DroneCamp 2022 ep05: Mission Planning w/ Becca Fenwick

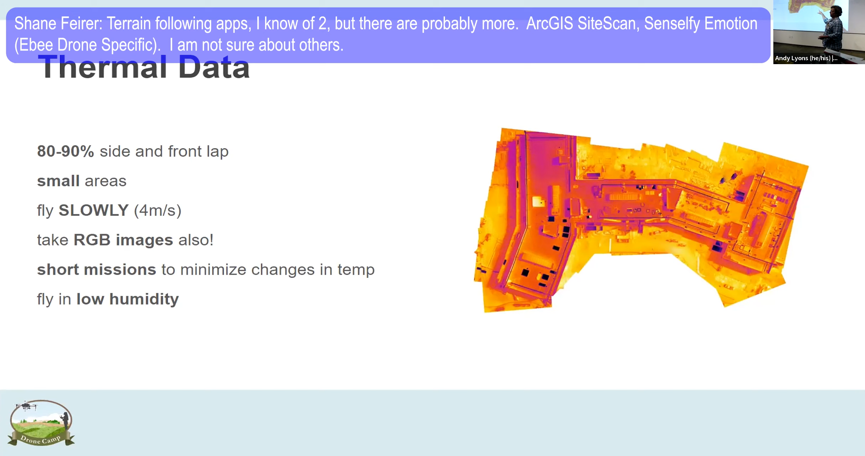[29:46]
And so when you stitch it, Pix4D uses the framework that it develops stitching the normal five bands and applies that framework to the thermal. And so it's not using the thermal to stitch itself, it's using the five bands to stitch the thermal. And then the reason this looks crisp is that,
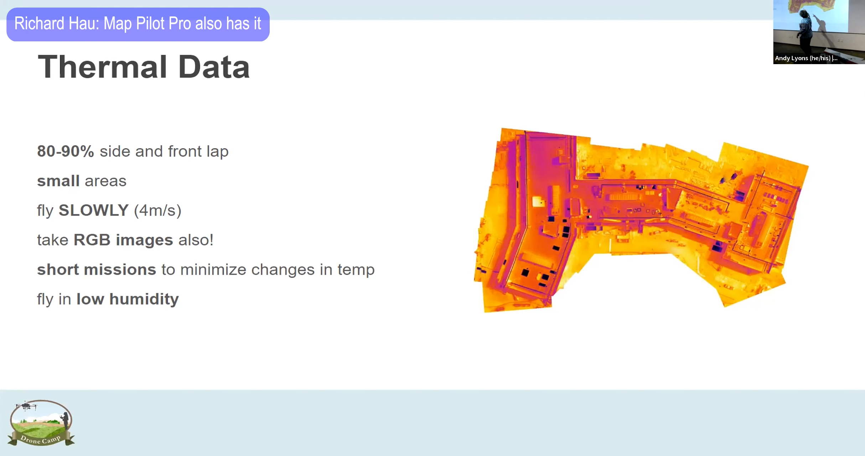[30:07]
I think on this one, it actually takes some of the features from the five band imagery and overlays it on the thermal to give it a little bit more crispness and a little bit more definition.